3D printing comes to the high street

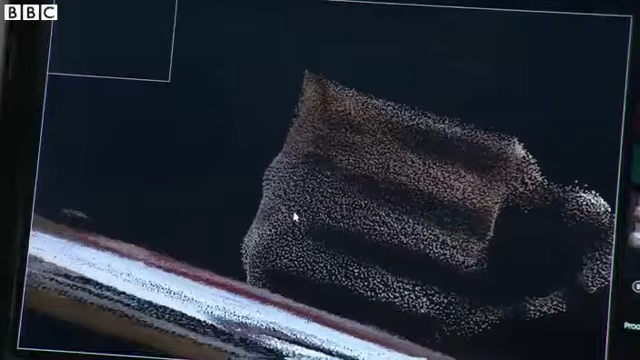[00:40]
And that's enough information for it to build up a 3D object and make a mesh ready for 3D printing.